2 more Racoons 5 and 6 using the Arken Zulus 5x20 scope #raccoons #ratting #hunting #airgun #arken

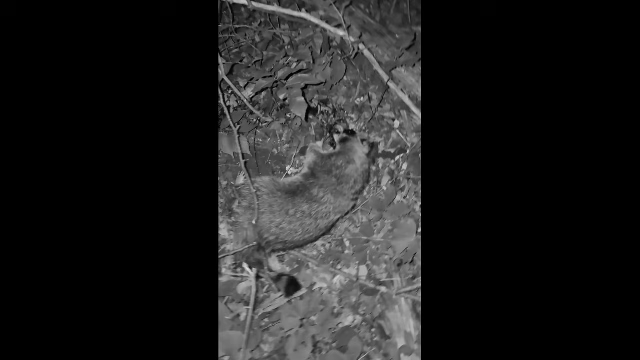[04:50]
ended up right there there he is there's still one more and again reason it's black and white there some paint right here yeah kill